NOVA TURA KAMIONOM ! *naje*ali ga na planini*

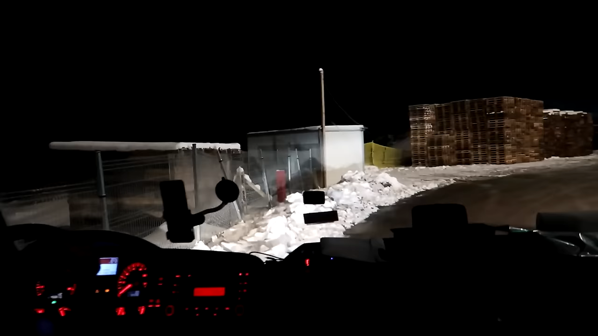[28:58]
E kako je? Ali i ovde je podledilo, brate.
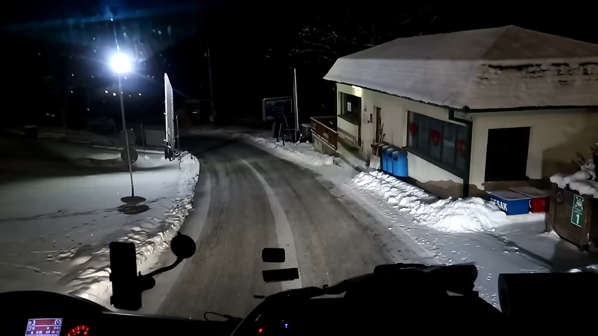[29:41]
Evo, spuštamo se, prijatelji. Podledilo je sve.
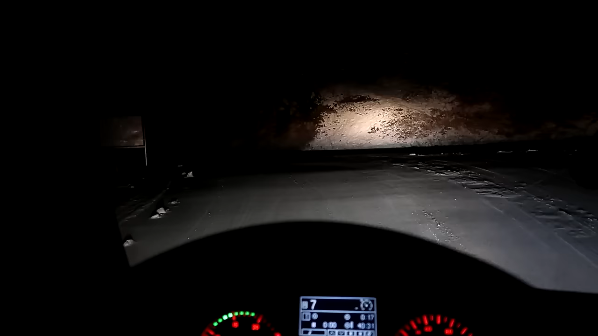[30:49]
Šta je sad? Brate, beši suvo i kad smo došli.
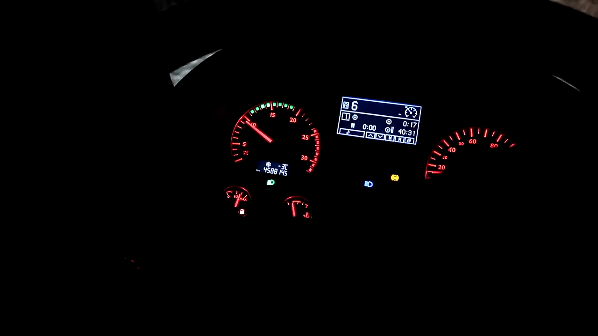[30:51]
Ali kad dođemo suvo, beši, gledaj koliko je napadalo. I to su ga čistili. Ćao, Maši. Pozdrav, prijatelj. Jesi dobro? Dobro. Jesi lepo spavkao? Ma desno spavao, izmrzao se u kopa.
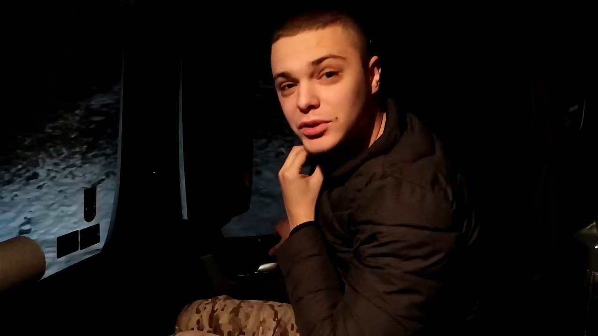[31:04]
Izmrzao me, baste radio, nego ne znam što je izmrzao. Ladno, brate, minus.
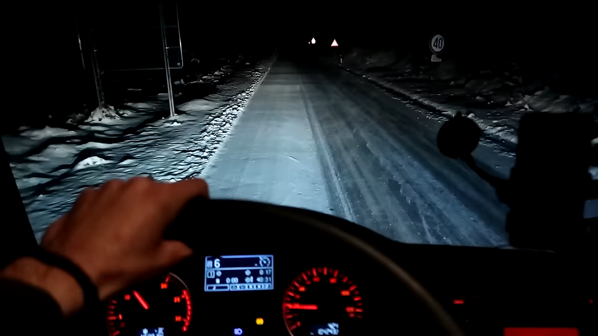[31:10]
Ladno minus. Ajde, munjo, muni ga kroz ovaj most. Muni ga, tu si jedan zaglavi. Pre mjesec dana, ovdje je na mose zagljeno. Kako? Krenuo na gore, a sneg bio i tu u ogrod udario. I niko nije mogao proći. Ima tu voda, izvor, ja moram stavim da pijem. Ladna voda, brate. Ali imaš rosude. Neću hoću da pijem ovu izvorsku, brate, nema se lepša voda.
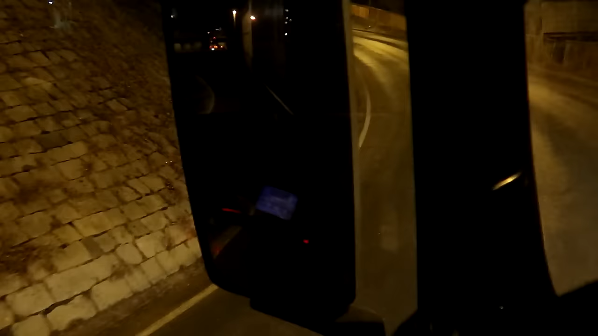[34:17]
Mnogo je nepregledan, pogotovo kad ne iđe kamion odozgo ili autobus. Ovo je tunel mnogo nizak. Gle što je nizak, ja moram više bežim na levu traku, a kad ne iđe kamion malo je mnogo me stradije na desni, mnogo.
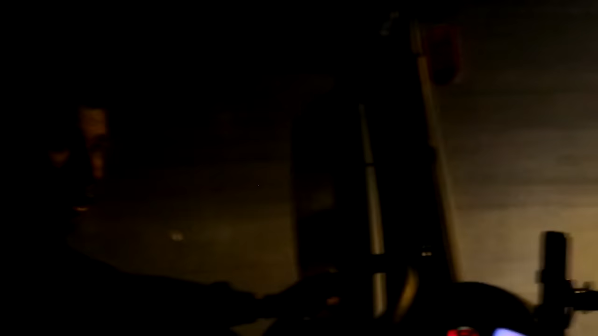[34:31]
To je već, mogu udarim gore. Apelujemo da povećaju tuneli, brate, Munja ne voli uske rupe.
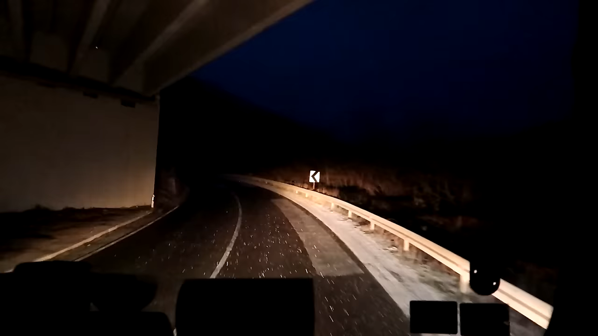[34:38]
Evo ga autoput gore, prijatelji. Što ide za Vranje, mi smo ovdje na sporedni.
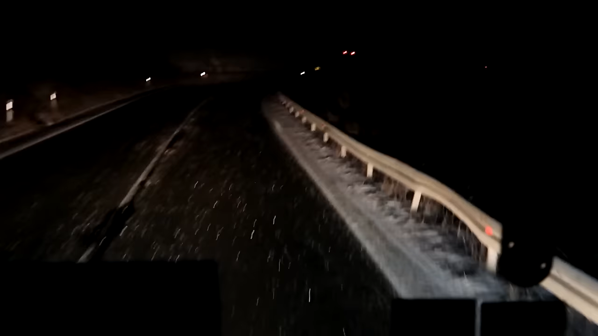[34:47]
Evo, krećemo se, prijatelji, polako. I ovdje ima pomalo sneg. Svi će polako. Koliko je sad?